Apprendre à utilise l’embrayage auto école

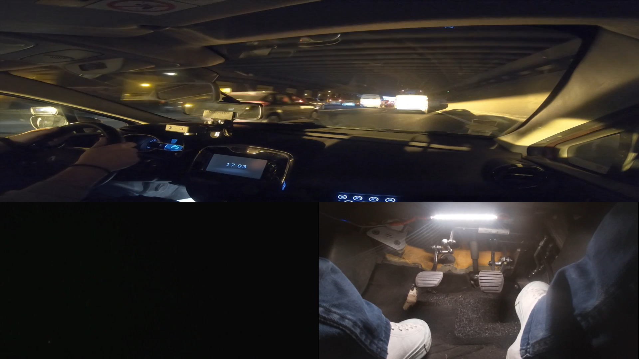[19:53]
Je range accélère avec modération. Je mets le pied devant le frein. Je freine un peu pour l'existence de sécurité. Je vais caler dans un moment si ça continue.